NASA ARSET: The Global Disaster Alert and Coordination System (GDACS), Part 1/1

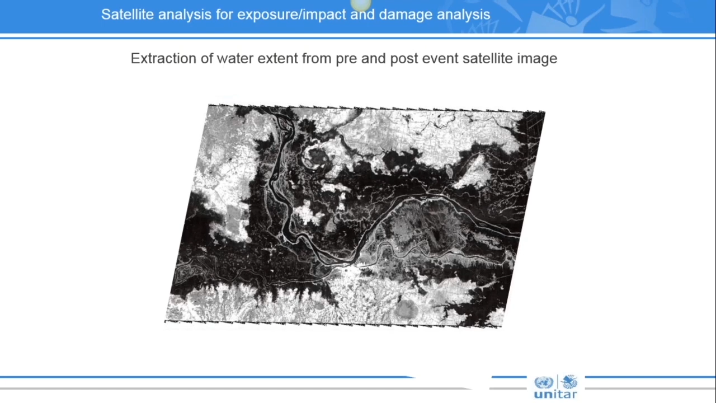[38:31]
By looking at this image, we can clearly see a dark area surrounding the main river channel. Extraction of flood water can be easily done by performing some spatial analysis using JS software.